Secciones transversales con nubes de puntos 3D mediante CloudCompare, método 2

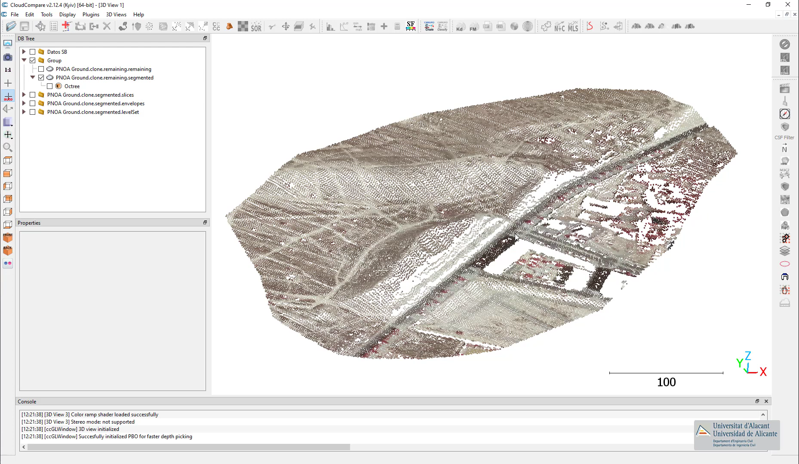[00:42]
secciones transversales siempre perpendiculares a ese eje. Y la ventaja es que el eje no tiene por qué ser una línea recta, sino que va a ser una poligonal. Es decir, que podemos utilizar curvas adaptándonos al eje de una carretera, de una vía de ferrocarril o lo que queramos. Entonces, en este caso, he preparado otra sección de interés de la nube de puntos, un poquito más grande que la anterior, porque aquí tenemos una carretera, como estamos viendo, el eje de la carretera está aquí y aquí tenemos una pequeña curva.
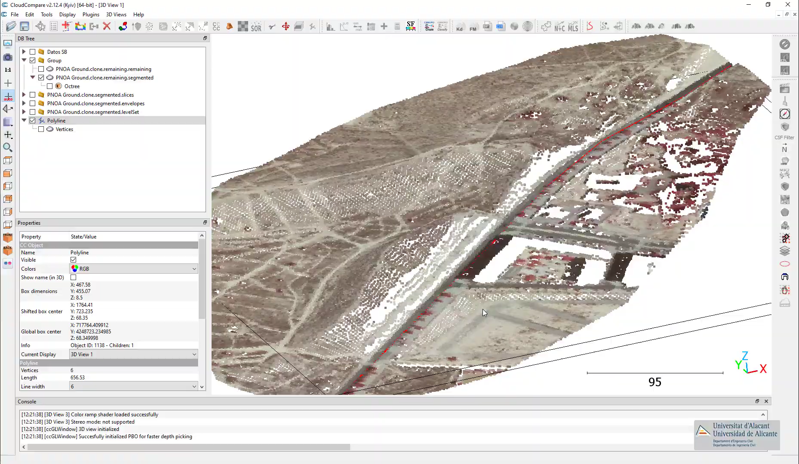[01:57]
Le doy el tamaño de punto que estoy viendo y estoy viendo por dónde me pasa el eje de la carretera.
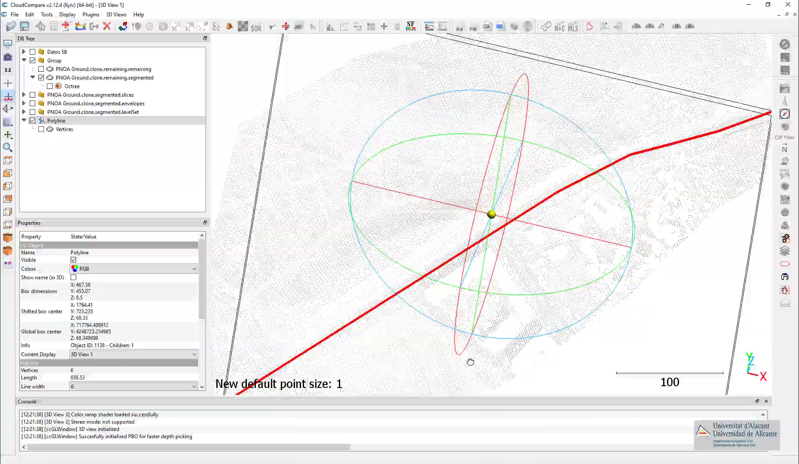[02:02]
Ahora, ¿se ajusta lo suficiente a lo que yo quiero?
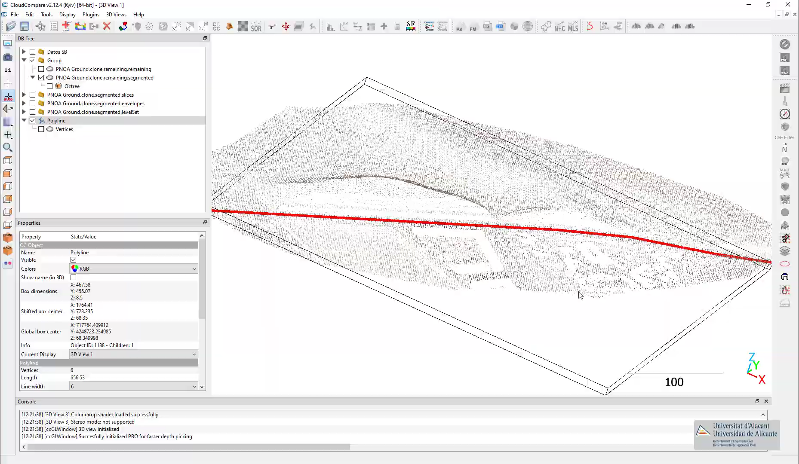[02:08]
Pues vamos a suponer que sí. Si quisiera mucha más precisión, pues tendría que haber puesto muchos más segmentos.
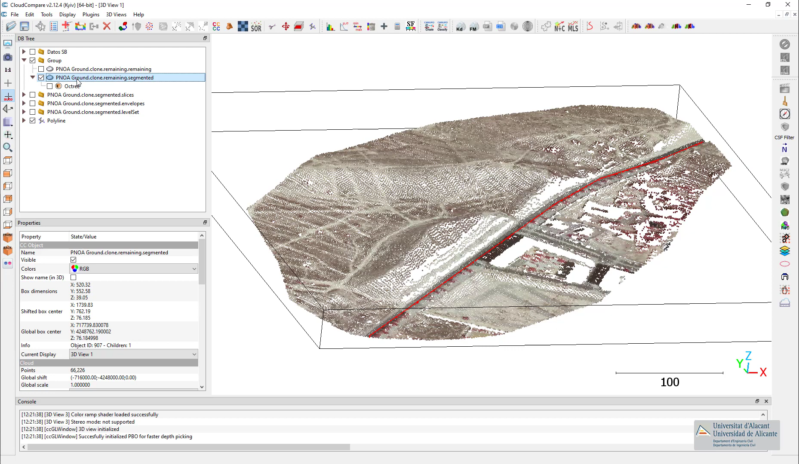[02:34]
Y entonces me voy a Tools, Segmentation, Extract Sections, esta tercera opción. Me muestra la nube de puntos sobre la que yo voy a trabajar, que ya está limpia, le he quitado los edificios, etc. Podría haber dejado los edificios, porque entonces cuando me hubiera sacado la sección de reversal, me hubiera mostrado los edificios. Pero en este caso, voy a suponer que quiero estar trabajando con un modelo digital de elevación del terreno, no de la superficie.
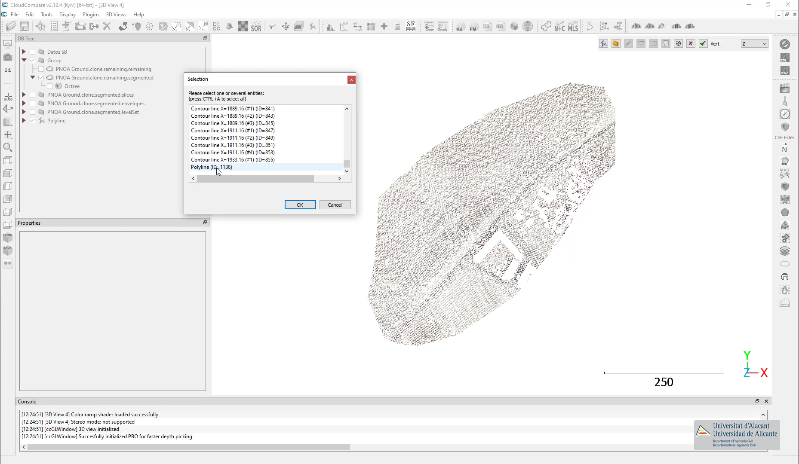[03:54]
Podría dibujarla, pero como la tengo ya hecha, no la dibujo, sino que me voy a este botón Import, One or Several Polylines from the Database. Entonces, estas son las polilíneas que yo tengo en el database de aquí de la izquierda. La que he generado es esta, ¿vale? Pues nada, la selecciono, le doy a OK y me la muestra. ¿Es esta la que yo quiero? Pues sí. Bien, entonces lo que vamos a hacer ahora es determinar cuáles son las secciones transversales perpendiculares a este eje. Y eso las defino en este punto. Generate orthogonal sections along a path. Vale. Y esto lo vamos a interpretarlo. Step es cada cuánto me tiene que sacar una sección transversal. Pues yo le digo que me saco una sección transversal cada 20 metros.
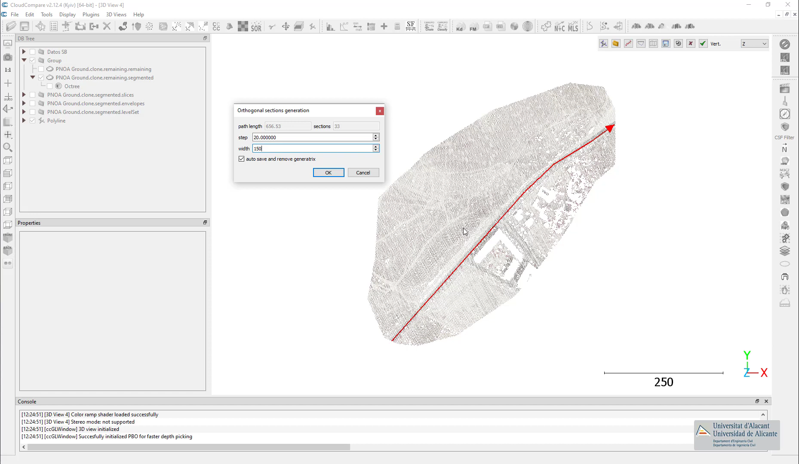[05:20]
150 va a ser la sección transversal perpendicular a este eje. Aquí en esta zona va a tener 75 y 75, ¿vale? Y me las va a repetir cada 20 metros. Entonces cuando le doy OK me las muestra. Me ha generado todas estas secciones transversal cada 20 metros y con un ancho de 75, ¿vale? Una vez ya las he generado, fijaros como las va girando, como aquí me la ha girado para que sea perpendicular al eje. Lo que tengo que hacer es pinchar en el siguiente, extract points along the active section.
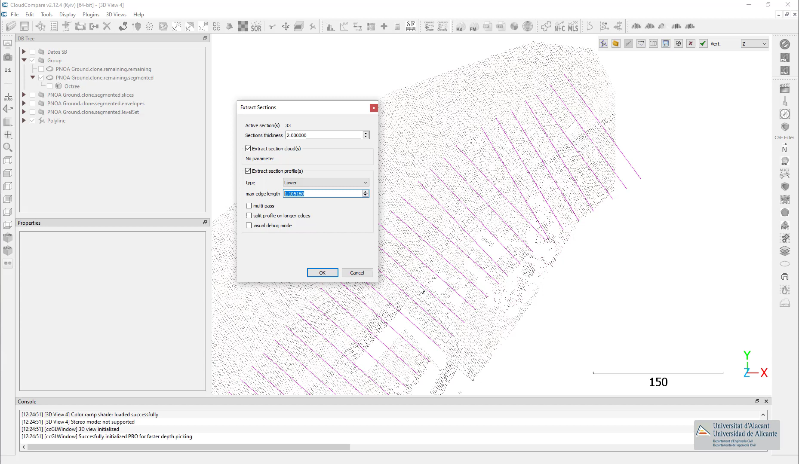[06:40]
Vale, pues vamos a dejarlo para que no me genere un convex hull, un recinto cerrado, ¿vale? Para que no me lo cierre. Y le doy a ok. Vale, ya me las ha generado. Le digo que las secciones transversales, si le doy a guardar, él me las guardaría.
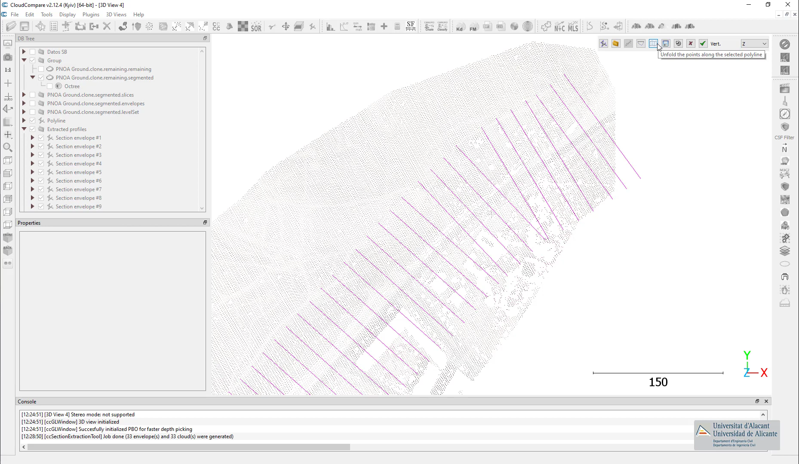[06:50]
Pues vamos a guardarlas. Y le digo que ok, que acepte. Entonces, él me ha generado esta información.
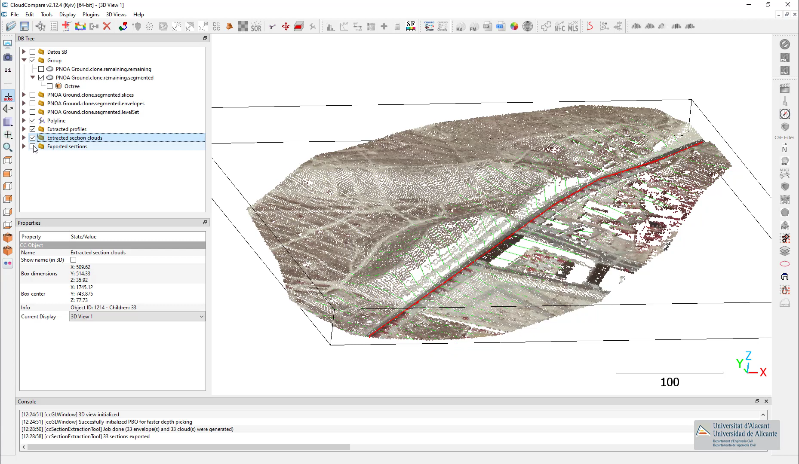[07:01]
Primero, aquí las secciones que él me ha sacado.